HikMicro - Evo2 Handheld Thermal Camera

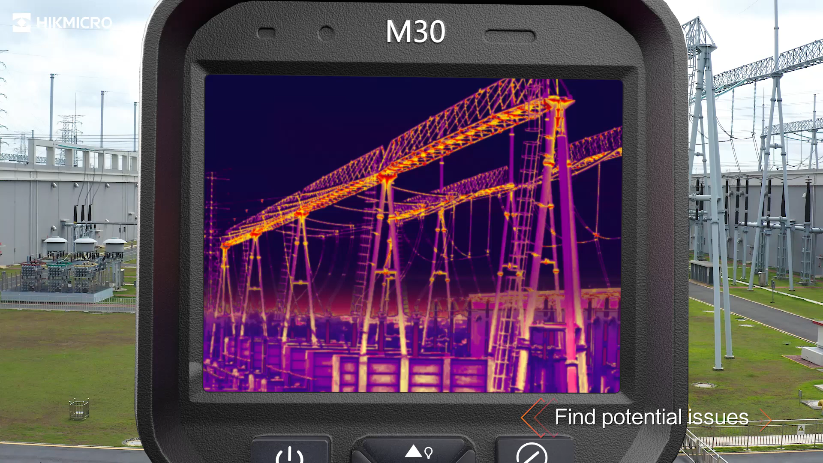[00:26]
HikMicro M-Series thermal imaging camera helps you find potential issues.
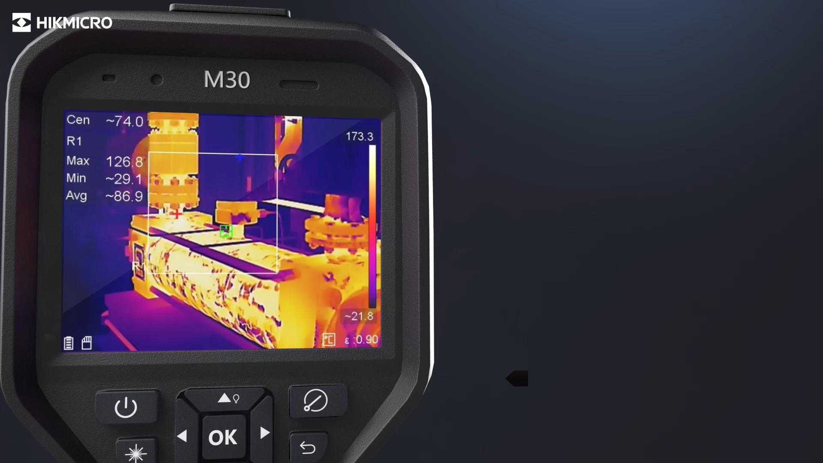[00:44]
The camera automatically changes temperature measurement range based on the detected temperature of the target.
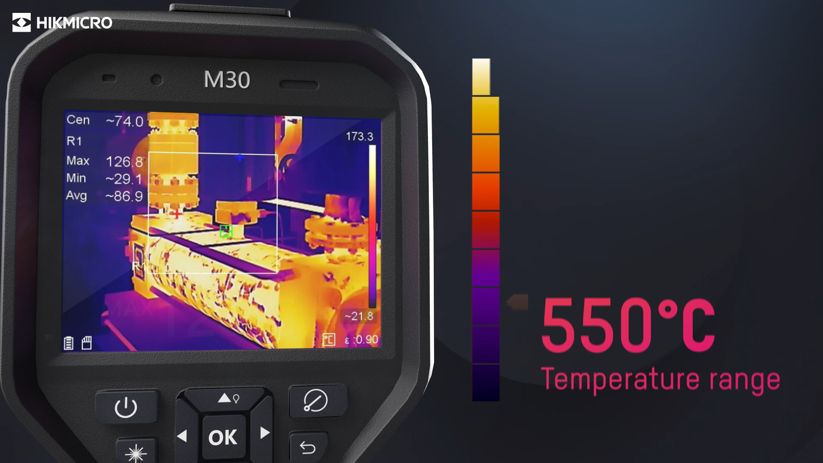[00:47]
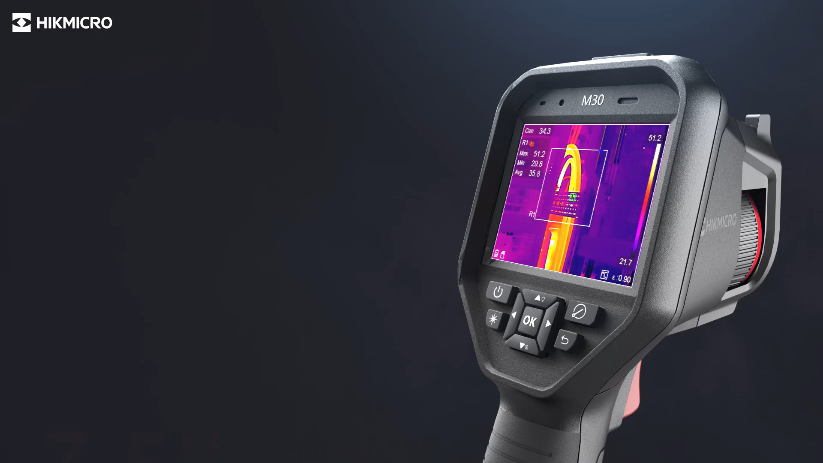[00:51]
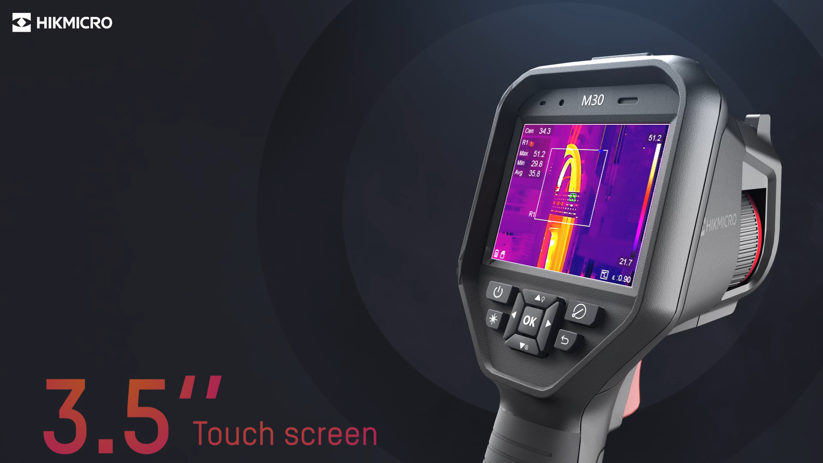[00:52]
The device supports both touchscreen and physical button operations. 25 Hz delivers smooth videos and measurements while panning across scenes or viewing moving targets.
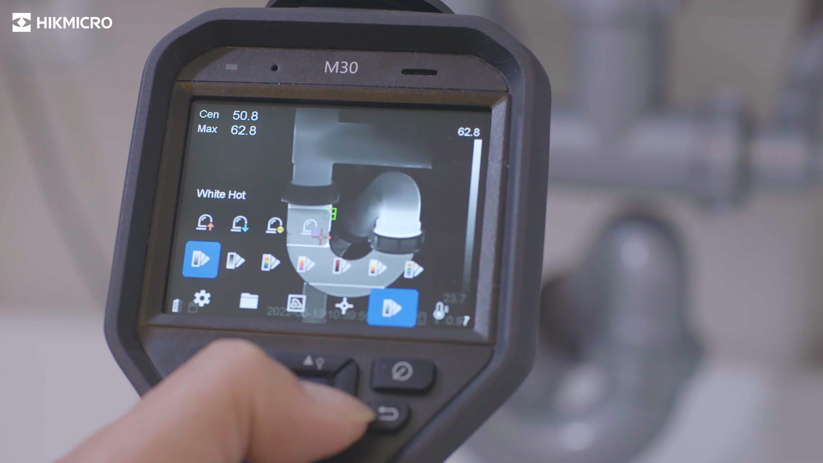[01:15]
Seven color palettes give different choices to display the image.
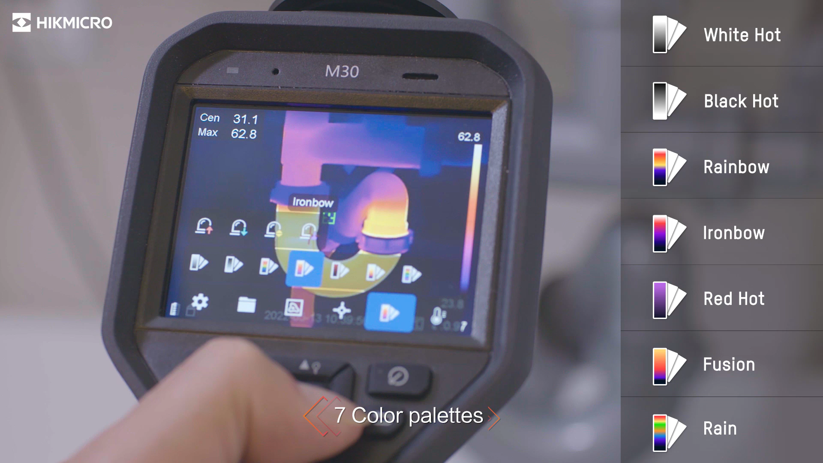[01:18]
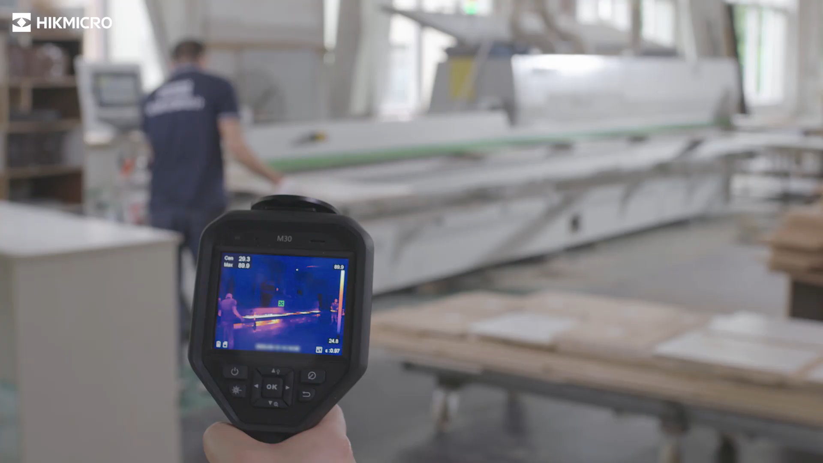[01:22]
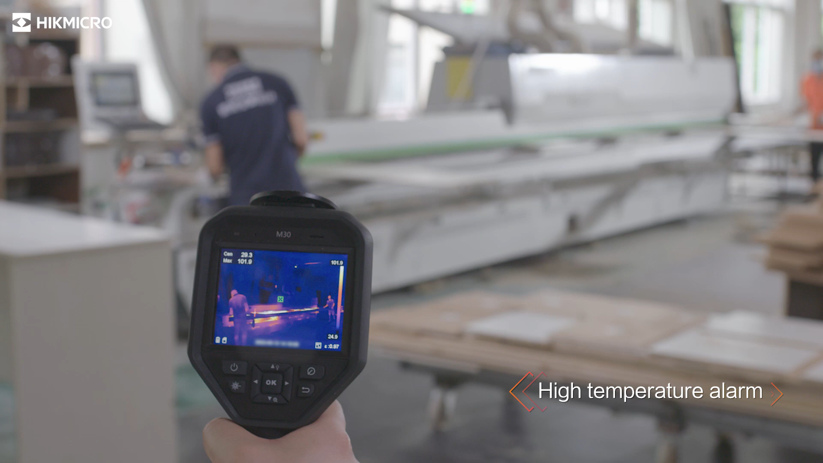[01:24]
The built-in speaker gives the operator audio alert to high temperatures.
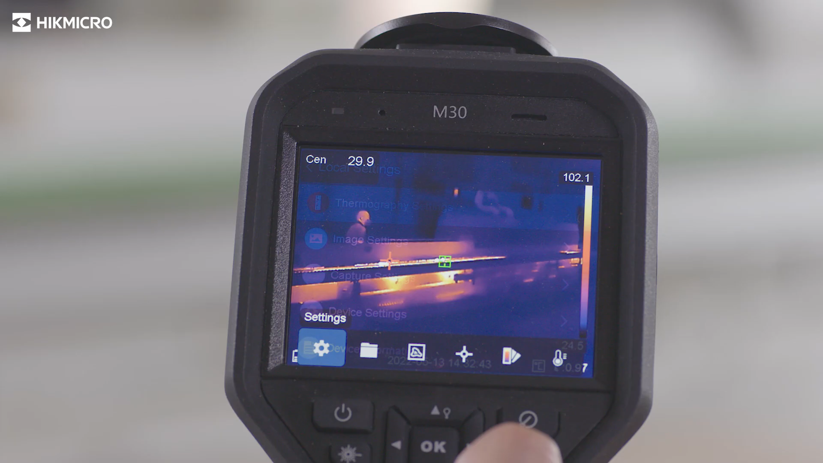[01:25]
Color highlight the area above or below or between out of the thresholds.
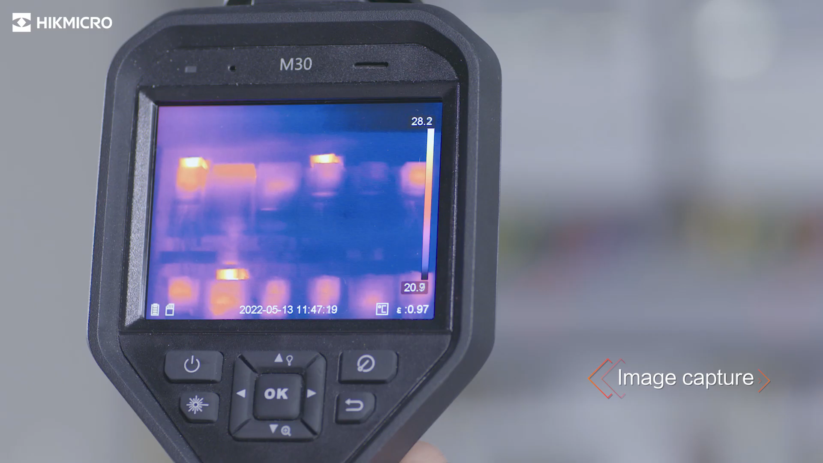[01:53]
Leave a text annotation with the image.
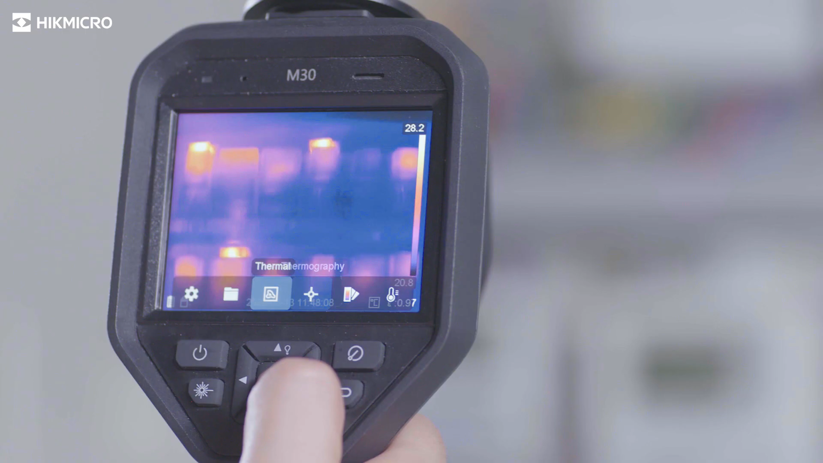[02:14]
Full screen measurement in virtue of different presets checks everywhere at the very first sight.